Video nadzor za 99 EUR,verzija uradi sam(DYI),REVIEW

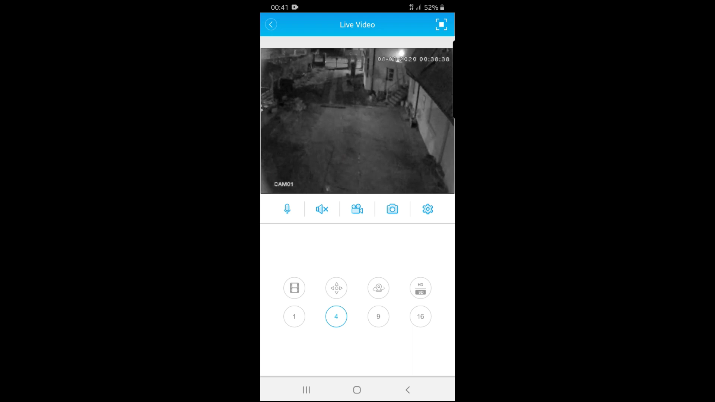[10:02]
Ovo je noćni režim kamere. Mogu ja sad uključiti naravno i HD varijantu. Evo, buffer ovo je.
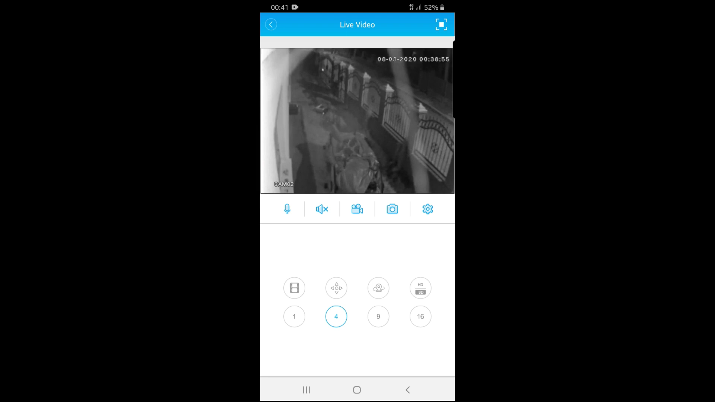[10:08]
Ovo je do puta kamera. Ovo je spolja. U dvorištu kao što vidite.